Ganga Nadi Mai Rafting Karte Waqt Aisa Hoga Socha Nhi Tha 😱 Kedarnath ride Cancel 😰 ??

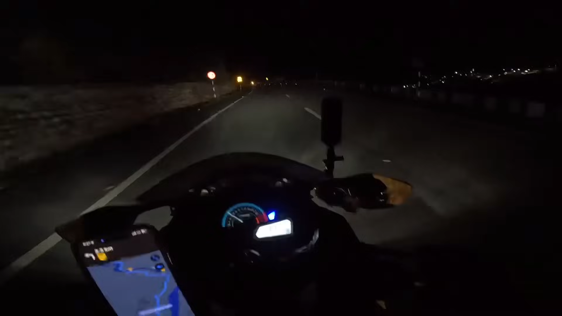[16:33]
जय श्री राम जय श्री राम। ये राइट साइड में जो नजारा देख रहे हो ना गाइस, वो है रुद्रप्रयाग।